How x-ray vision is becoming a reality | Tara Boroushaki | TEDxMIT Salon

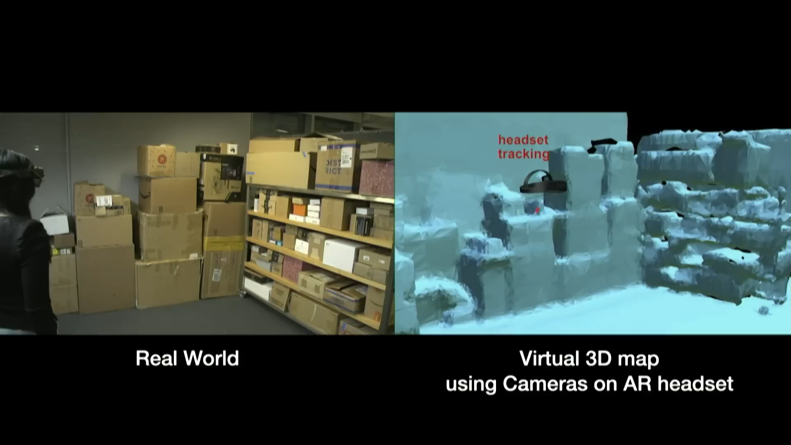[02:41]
And then as I walk in the environment, it keeps sending these wireless signals, tries to collect all of the reflections,
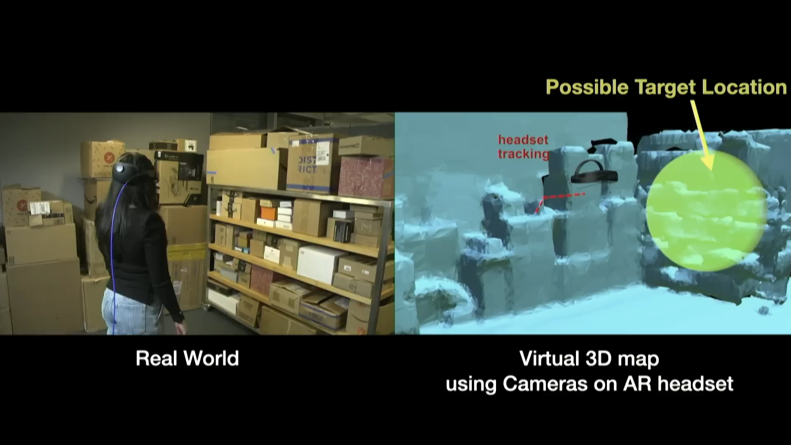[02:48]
and then combines them to collect this information and then tries to locate the object that I was looking for. Then after some times, it becomes confident about it and then tells me, here it is.